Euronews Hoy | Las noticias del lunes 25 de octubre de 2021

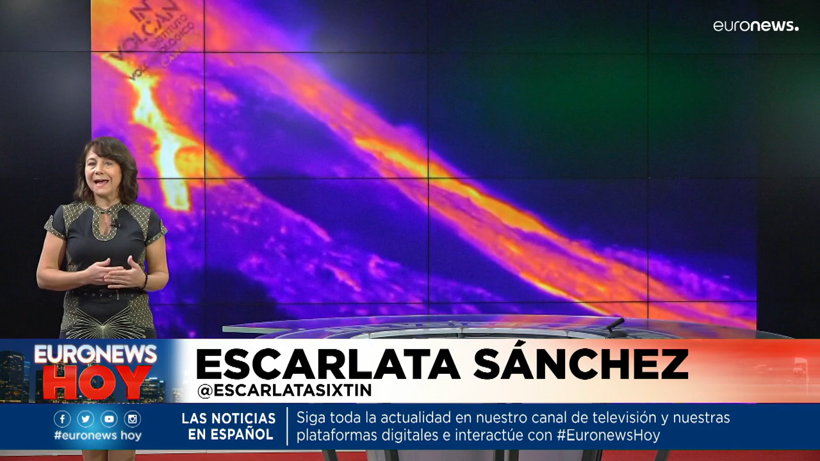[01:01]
Y en España, el volcán Cumbre Vieja de la isla de La Palma ha abierto una quinta boca cuya lava arrasa todo a su paso. Ya hay más de 7.000 evacuados y 2.150 edificaciones han sido destruidas.
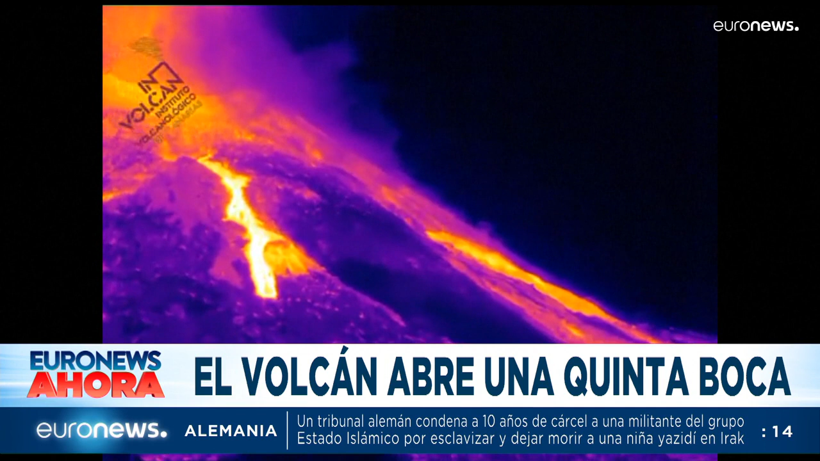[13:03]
El volcán de Cumbrevieja en la isla de La Palma ha entrado en su sexta semana de existencia pletórico de fuerza y sin ningún signo de que vaya a calmarse a corto plazo.
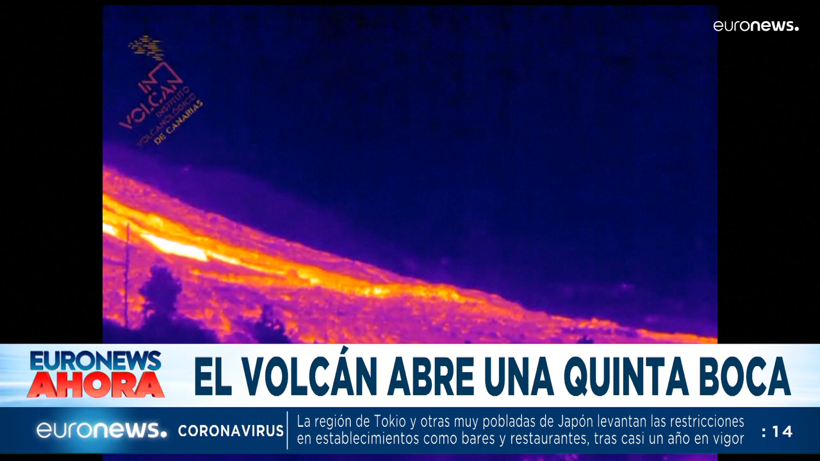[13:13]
Durante la pasada madrugada abrió una nueva boca en dirección norte, ya tiene cinco,
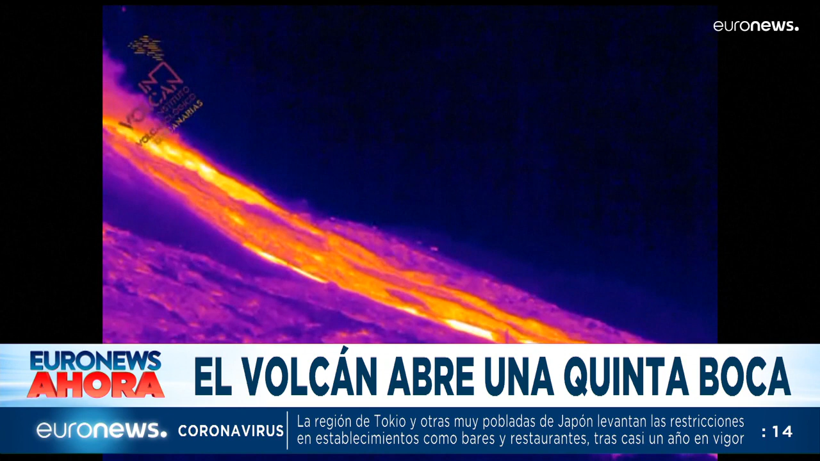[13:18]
y por sus laderas descienden ramificándose diez coladas o ríos de lava que arrasan todo a su paso.
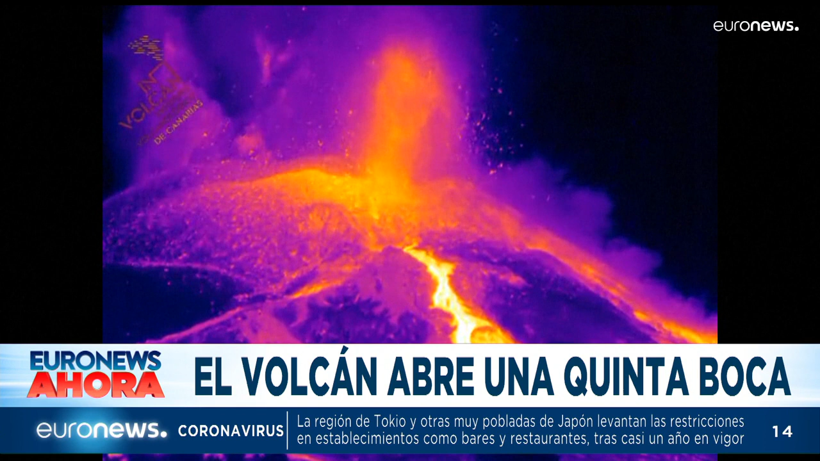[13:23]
También son signos de vitalidad volcánica las decenas e incluso los cientos de sismos que sacuden a diario La Palma.